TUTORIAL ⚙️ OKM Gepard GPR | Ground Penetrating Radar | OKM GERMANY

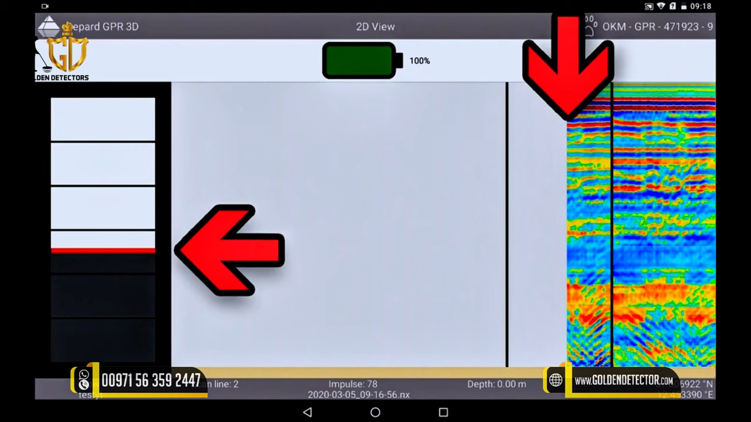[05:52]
On the split screen you can see the distance still to be walked until the end of the track. Since you have set the distance in the first lane by number of impulses and your own walking speed,
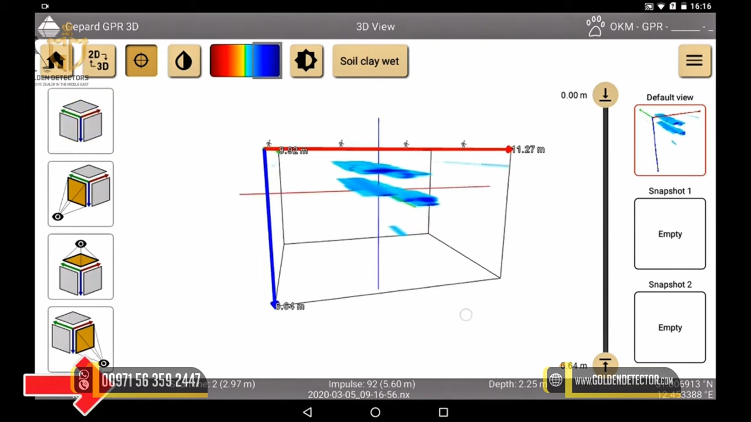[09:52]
Now, we can look into the grey status bar at the bottom of the screen to see where our object is exactly located. We can see in which measurement lane it is located, at how many impulses the objects become visible
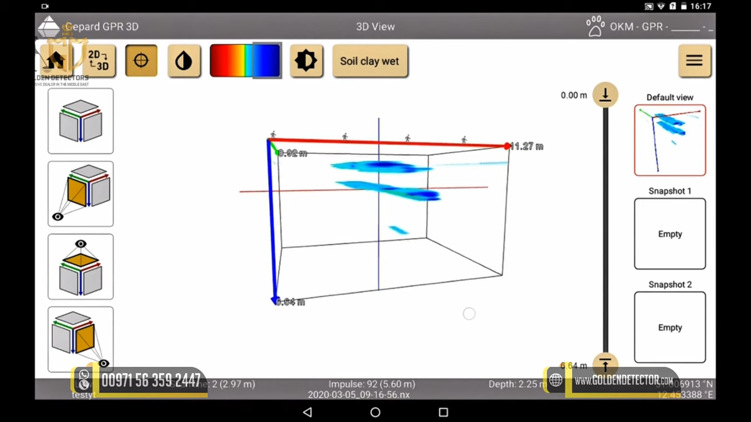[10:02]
and in which depth the object is approximately located. Remember, the more exactly we have selected our soil type, the more exact is the determination of the depth.
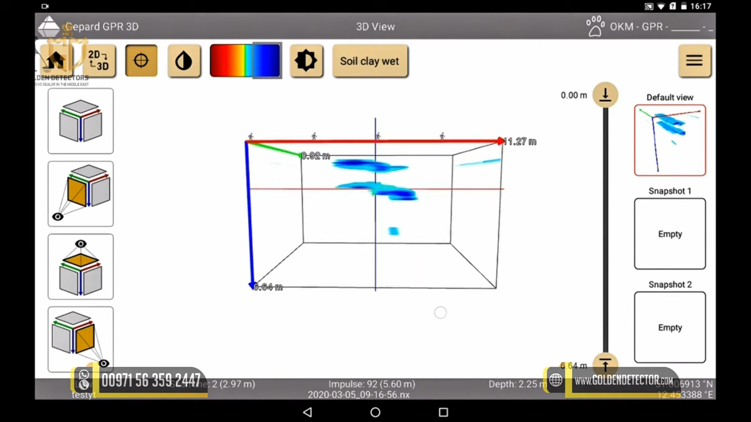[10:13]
We also can view our scan in the 3D view in a different color scale and in a cross section.
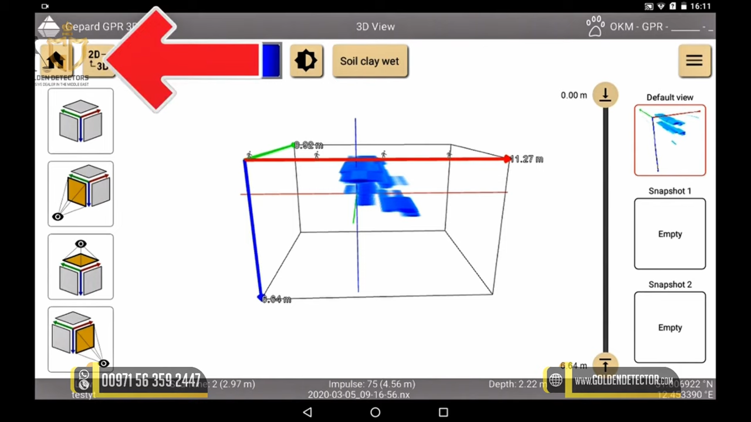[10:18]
In this view, we can also move our markings,
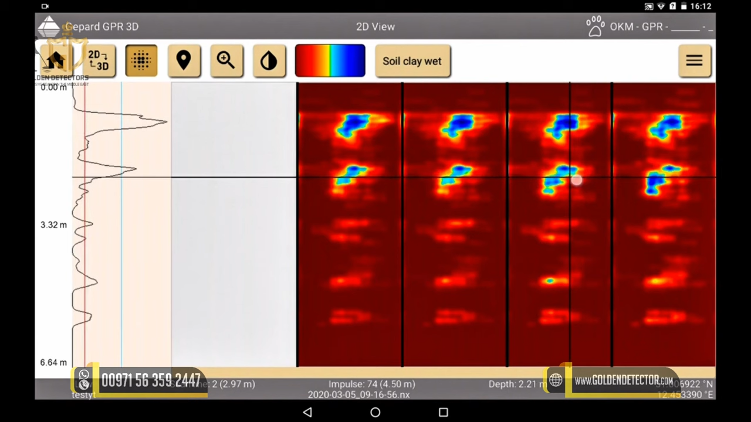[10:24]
the crosshairs, from the 3D view to a new position.
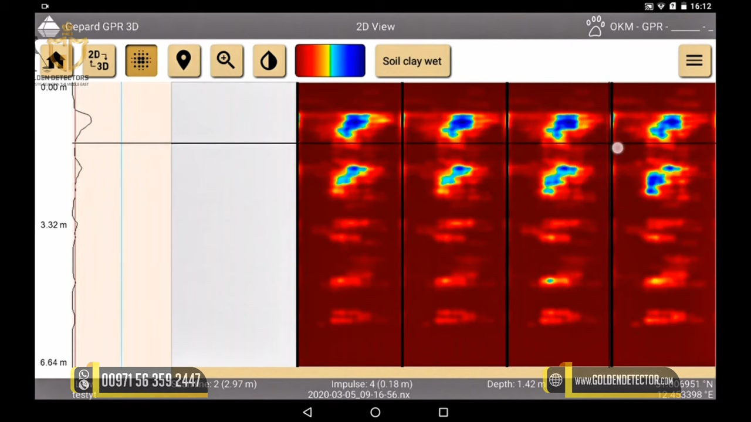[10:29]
In the 3D view, we can also access the raw data, which offers further interesting information.
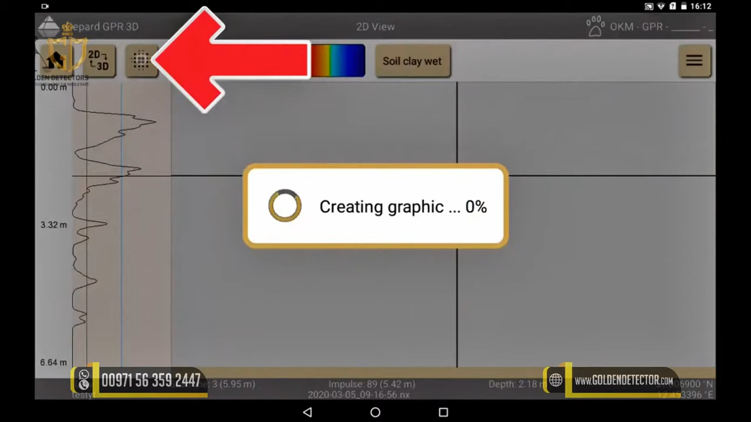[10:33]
More details will be provided in an additional tutorial.
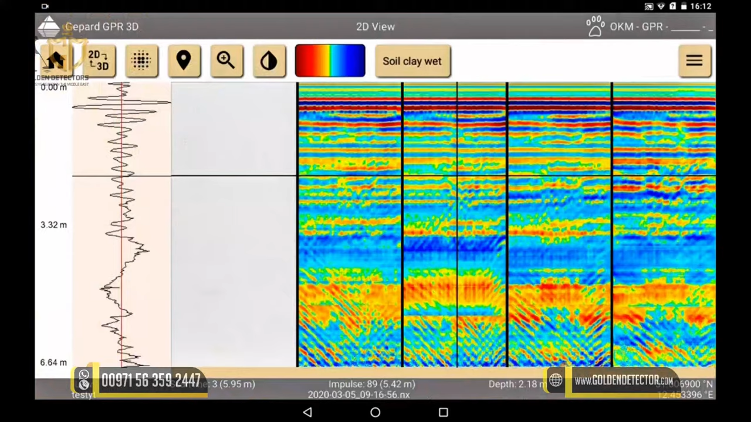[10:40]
Back in the 3D view, we can export our visual representation into various formats.